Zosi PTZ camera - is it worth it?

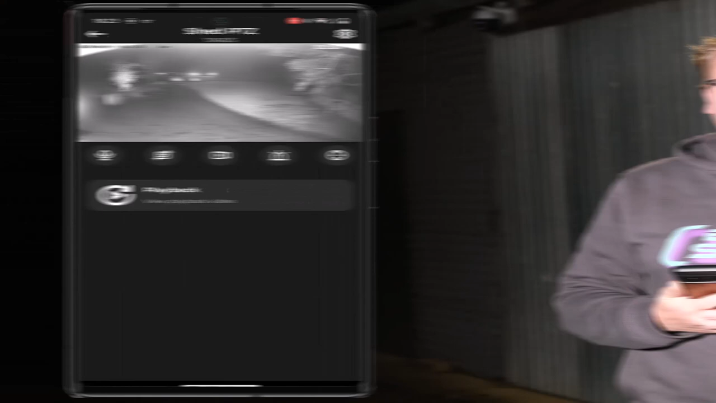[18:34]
All right, I have now turned off the sun so we can see the night vision image. So as you can see on the screen, this is usable. Like it's actually quite good. It shows a fair amount of meters in front of me, which is, I don't know, 10 or in front of the camera.